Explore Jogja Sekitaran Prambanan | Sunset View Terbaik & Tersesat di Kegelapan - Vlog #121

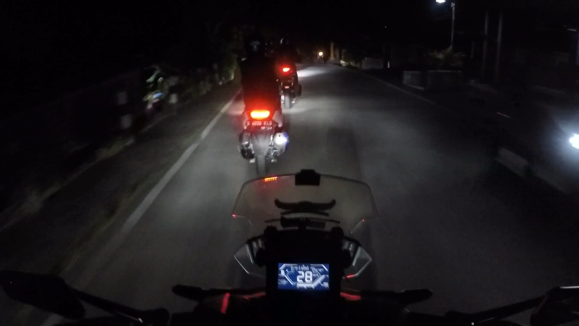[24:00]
Jalannya ada penerangannya ya, nggak gelap-gelap banget juga. Kalau kesana kemana?
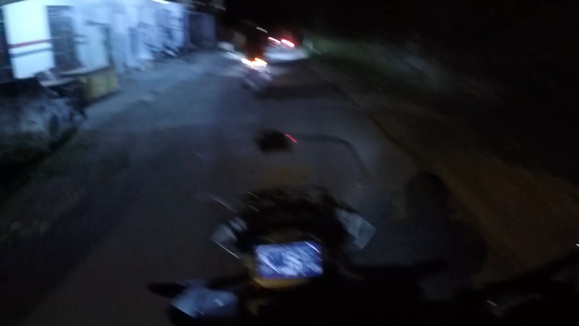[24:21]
Iya, yang tanjakan tinggi tadi nih, yang belok kiri langsung tinggi. Oh, di sini baru gelap. Ini baru gelap nih. Iya, ini gelap nih. Yang jembatan kecil tadi tuh. Kayaknya dia ini jalan yang pasti pecah dua nih, hati-hati jalan pecah dua, kiri apa kanan pilih.
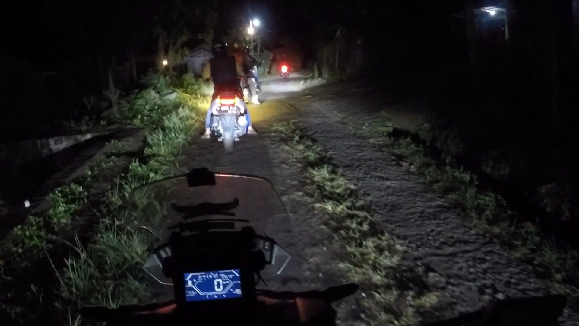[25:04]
Bentar dulu, langsung tuh terus bener-bener. Si bapak mungkin mau ngeliat arah tadi. Bener kok. Bukan sawah kok, tenang aja. Kita udah pernah ke sawah yang lebih parah dari ini. Enggak, itu tuh udah.
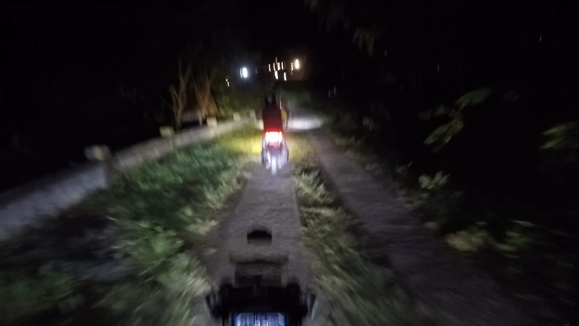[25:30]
Ini jalan jalan pintas, iyo.
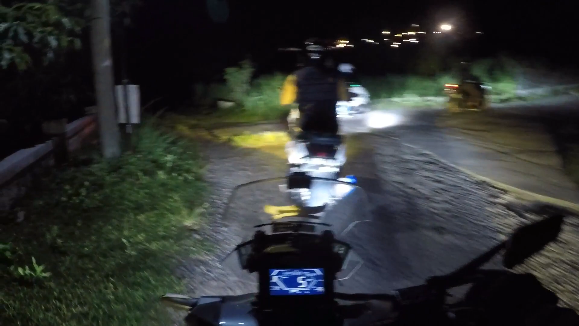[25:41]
Nah, kalau ke sana baru beda ceritanya. Wah, kalau malam portal tutup tuh kayaknya. Putar-putar.
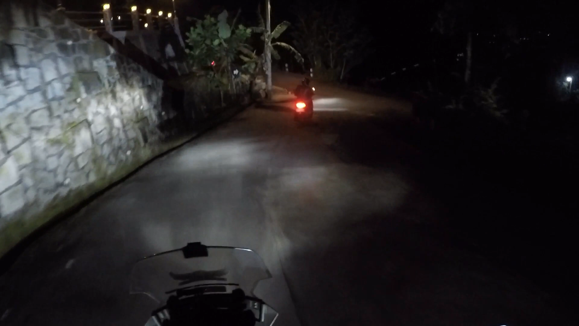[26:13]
Oh, situ. Eh. Balik, Om. Om, kemana? Benar? Benar? Kiri ya? Wah, si Bapak kesasar, toh. Ini breaks.
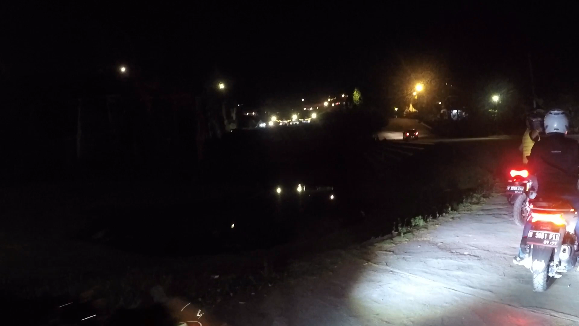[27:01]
Ini tebing break sih ya? Ini break sih bukan?
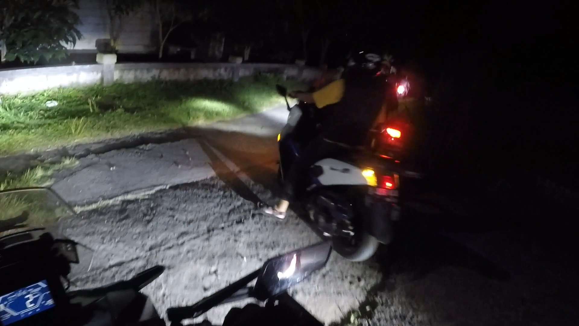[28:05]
Ayo, pilih kanan apa kiri? Aku pilih kiri lah.
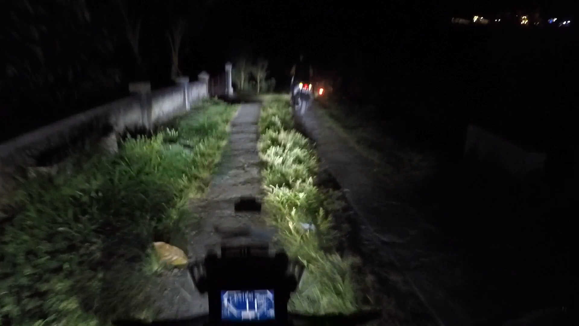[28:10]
Aku pilih yang kiri lah. Enggak, aku pilih jalur kiri maksudnya.
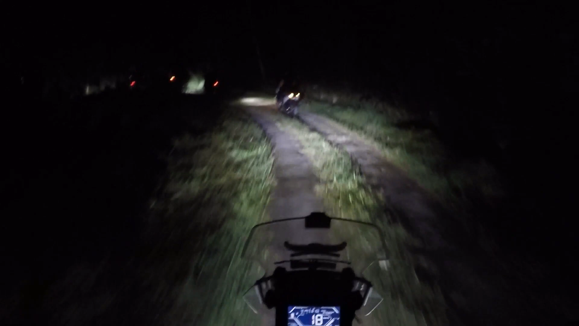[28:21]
Wah, blank spot. Oh enggak, blank spot ya? Enggak kepanjangan ini.
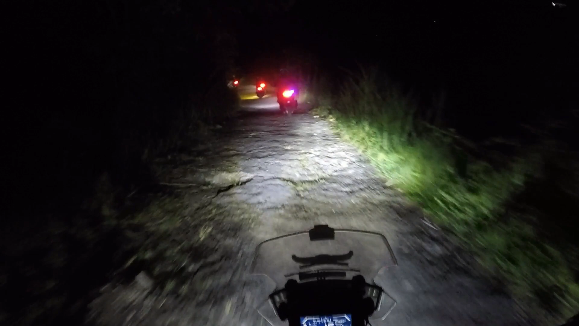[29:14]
Hati-hati rem kanas. Oh iya tuh jalan. Tahan dikit depan. Om hidup, tahan Om. Kanan ya, depan kanan,
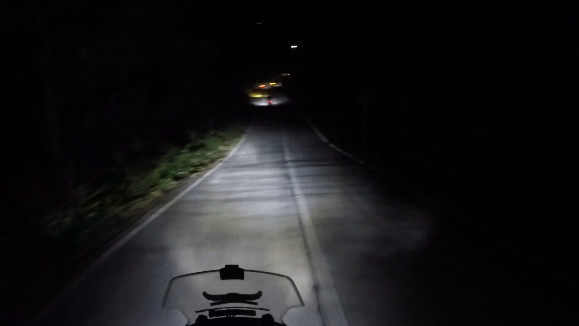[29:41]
jalan raya besar kanan. Kanan, jalan raya besar kanan.
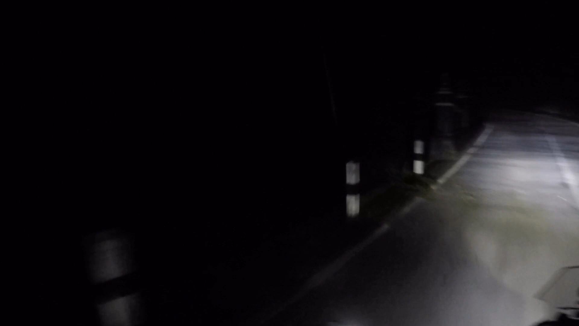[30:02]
Abis jalan setapak kanan. Abis jalan setapak kanan ya. apa black spot ya? Ah? Terus saya terus saja. Ikutin. Iya, ketemu jalan raya kanan. Ketemu jalan raya kanan.
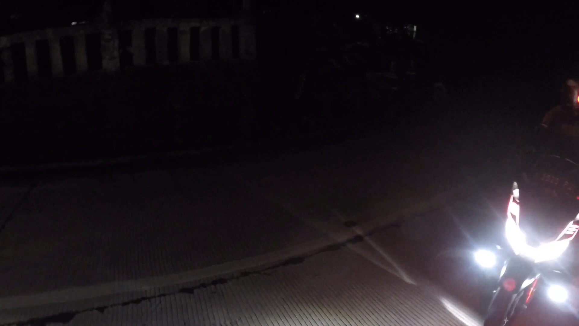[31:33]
Kanan. Jangan kanan. Terus salah balik. Salah. Balik. Depan tahan dulu. Depan cabe. Wal. Depan Om Hidup. Om Hidup, Om Fitri. Om Hidup, Om Fitri.
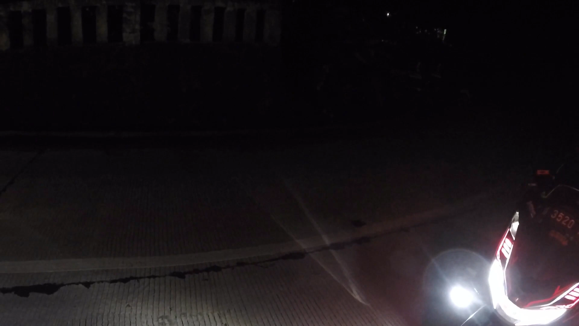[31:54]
Om Hidup. Yang di depan ya, Pak? Yang di depan ya, arah ini jalan. Terus balik lagi ke bawah.
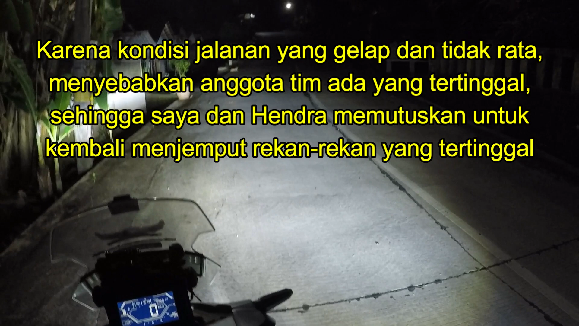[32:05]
Dra, tunggu sini ya, gue samper.
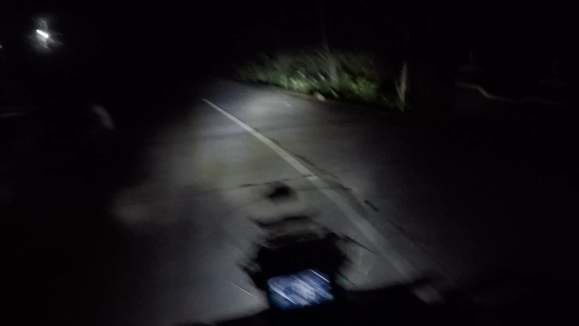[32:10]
Jalan bercabang tadi ikutin aja yang udah ke bawah.